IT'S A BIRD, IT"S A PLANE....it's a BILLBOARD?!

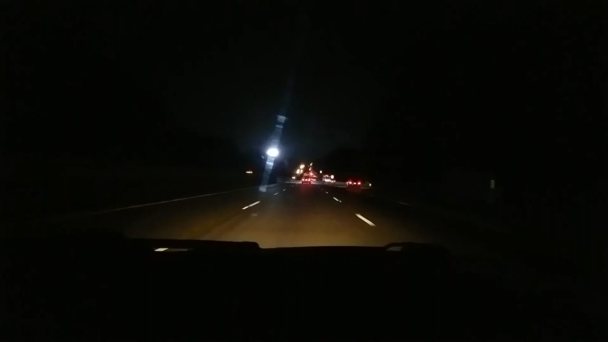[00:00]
Driving down the road. What's that? Is that a plane coming in to land? What is that? Is that a shooting star? What? What? What is that? What? Oh! It's a billboard! It is a billboard that blinds you from probably a mile away! What is this? Oh my god! Wow! Why, guys? Why is that even a thing? Jeez!